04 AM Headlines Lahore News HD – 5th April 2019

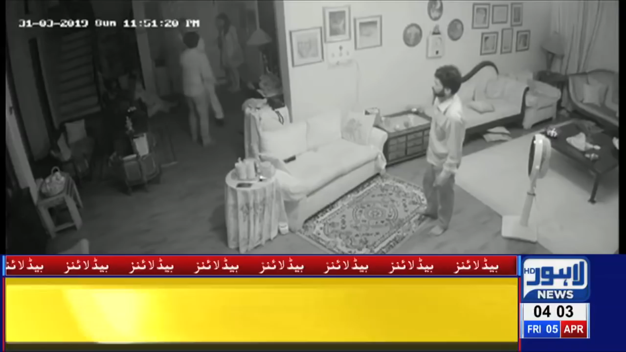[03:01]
کرنے کی کوشش بیٹی اور قبضہ مافیا کا گھر میں گھس کر خاتون پر باہیمانہ تشدد فوٹیج لاہور نیوز نے حاصل کر لی تشدد کرنے والا فرد لگی ایم پی اے لیاس گجر کا بیٹا آمیر گجر نکلا